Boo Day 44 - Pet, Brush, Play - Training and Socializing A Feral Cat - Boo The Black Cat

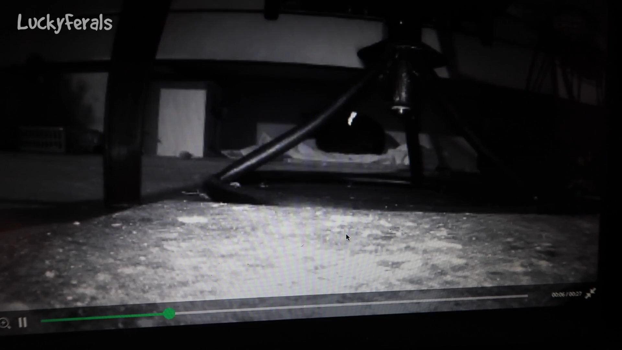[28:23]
Boo walks into his apartment, and then he lays down on his towel. Right now it is 12:05 a.m., so it's just after midnight, and Boo is right here. He's in his apartment and he is grooming himself. He's sitting on his towel and he's grooming himself.